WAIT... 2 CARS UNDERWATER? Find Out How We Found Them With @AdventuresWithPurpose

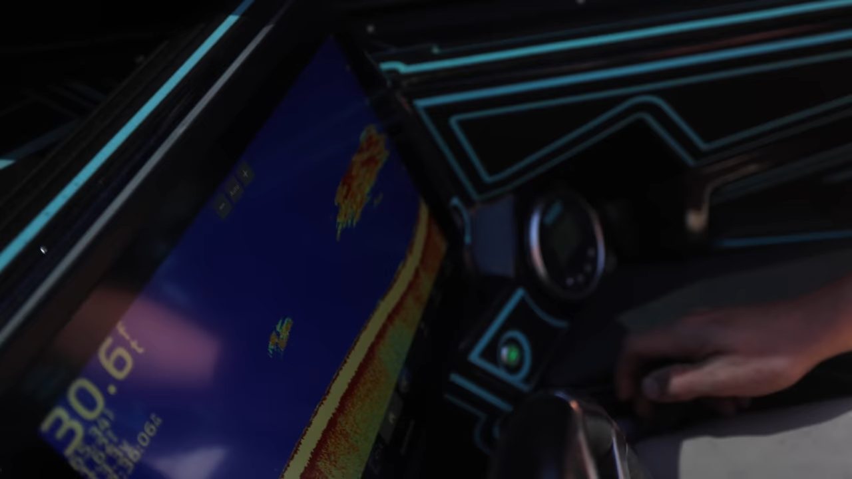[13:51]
It's a lot of something. What? I mean, I guess it should be touching the ground though. Cold. That looks like a car. I see him there.